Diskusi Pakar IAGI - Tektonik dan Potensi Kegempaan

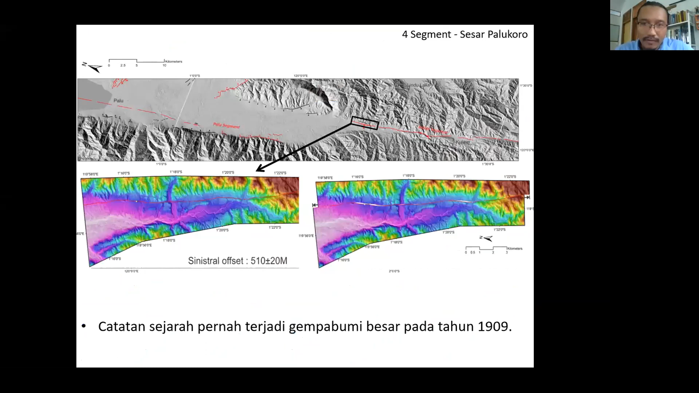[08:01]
di sebelah di sini. Kemudian yang ini adalah identik dengan gempa bumi tahun 1907.
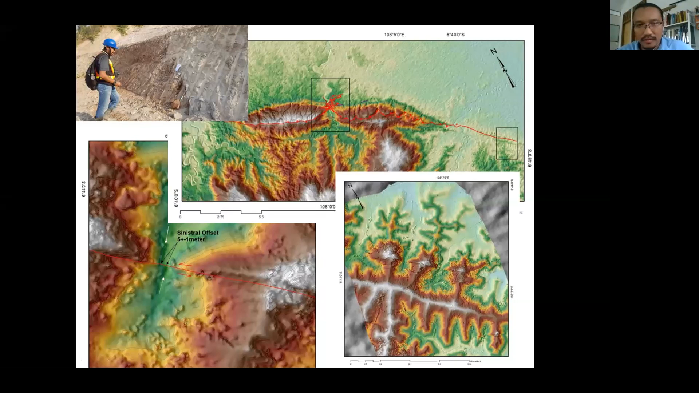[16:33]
Jadi ini adalah salah satu bukti yang menarik adanya kemungkinan aktivitas sesar cimandiri yang pernah bergerak di lokasi ini. Dengan magnitude 4 meter yang mungkin sekitar magnitude 7. Itu sesuatu yang kita pelajari yang saat ini. Apakah garis itu menerus sampai ke Jakarta? Saat ini masih berlangsung penelitian yang dilakukan oleh kawan-kawan. Oke. Kemudian bagaimana membangun jalur ini?